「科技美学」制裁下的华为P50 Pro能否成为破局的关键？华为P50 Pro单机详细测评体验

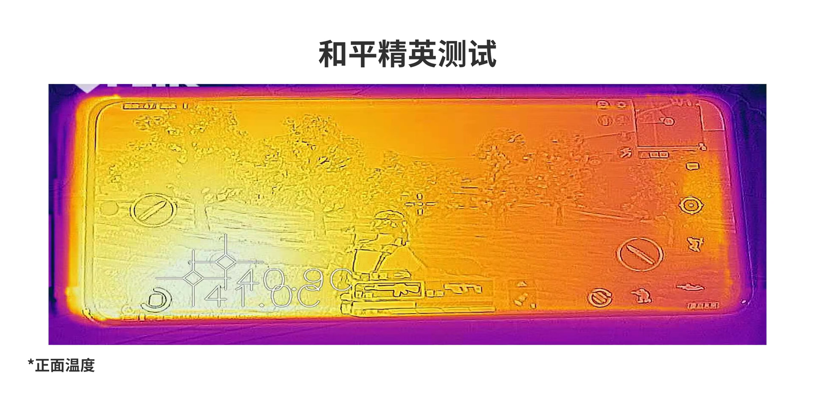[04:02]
7测试结束之后 手机正面温度41背面41.